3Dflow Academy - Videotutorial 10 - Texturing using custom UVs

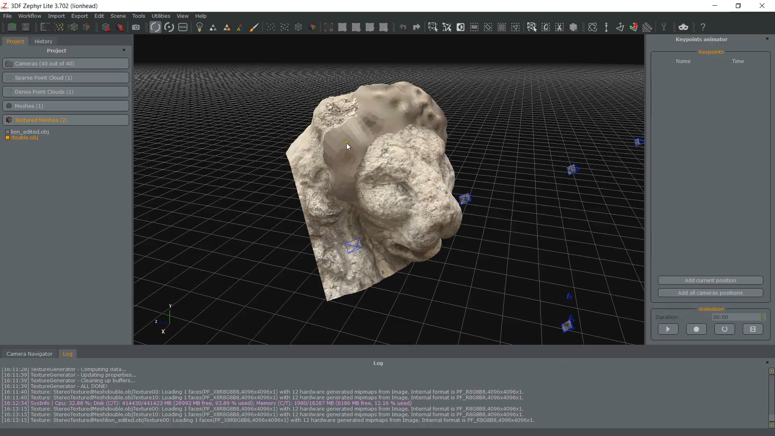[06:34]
In this case, I forgot to assign a texture and material to the mane of the lion's head.